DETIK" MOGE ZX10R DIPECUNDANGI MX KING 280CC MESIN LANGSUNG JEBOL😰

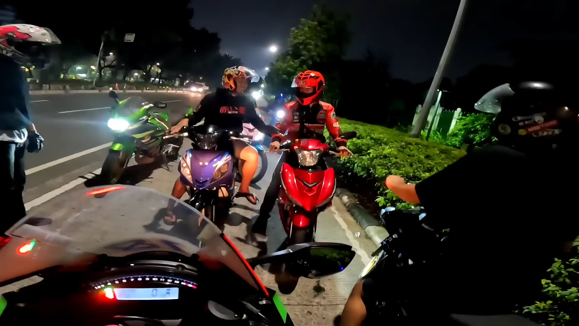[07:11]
Aman apa gimana? Jempol. Wah, jempol, guys.
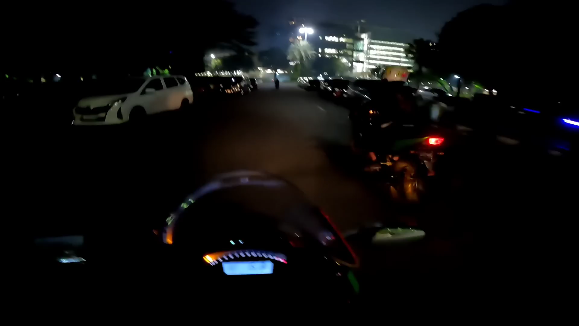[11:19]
Guys, kita buntutin aja lah dari belakang ya.
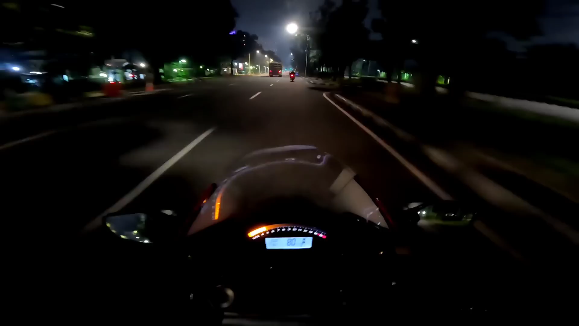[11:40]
Kalau di Jakarta tuh banyak anak-anak motor ya guys, beda banget sama ini, sama Cikarang, Karawang. Anak-anak motornya banyak juga, cuma yang kencang-kencang itu jarang. Rata-rata semuanya dari Jakarta yang kencang-kencang tuh guys. Ya namanya juga pusatnya ya, pusat kota Jakarta, ibu kota Indonesia anjay. Kita saksikan lagi ya, mungkin ini terakhir kali ya, last pertandingan antara MX Siluman, Ninja RR dan R3 Cipani guys.
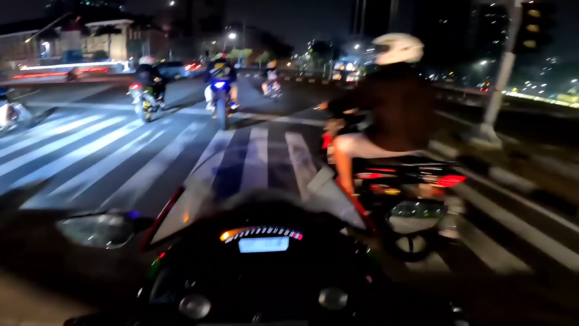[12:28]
Waduh, waduh. Oke, kita di belakang ya.